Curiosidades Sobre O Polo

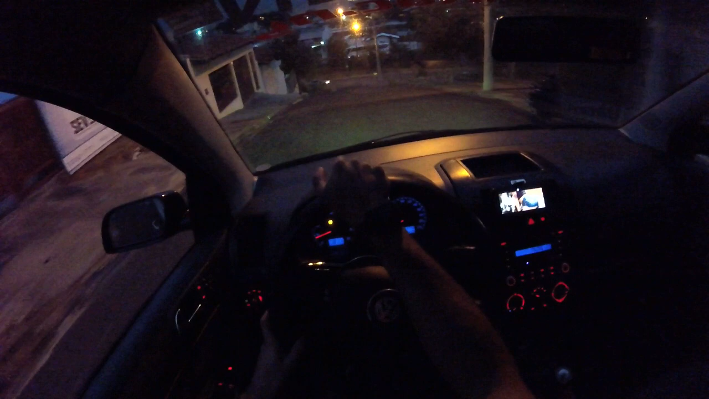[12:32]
Não sobe nem a pau. Subidona monstra. Dá pra ver a cidade inteira também daqui.
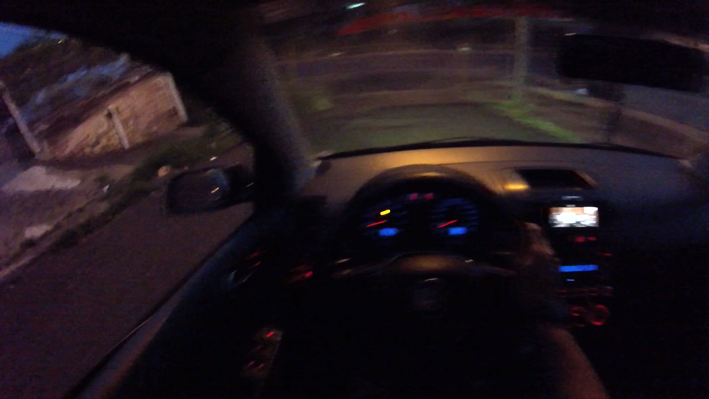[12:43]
Bora pra mais um dia, graças a Deus. Nossa, tem um negócio ali de uma vala, velho, que cai água. Onde que é o negócio? Cê é louco,